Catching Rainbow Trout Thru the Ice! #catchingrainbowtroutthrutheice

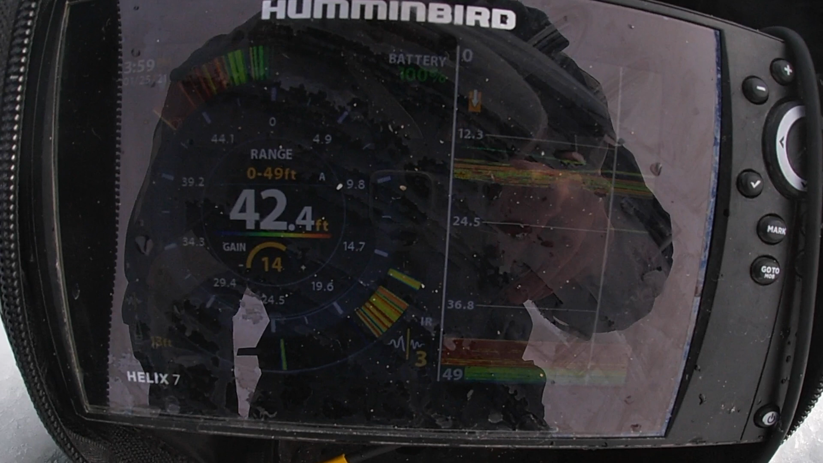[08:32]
On screen: depth 42.4 ft
tons of fish on the screen not a question it's gonna be are they gonna bite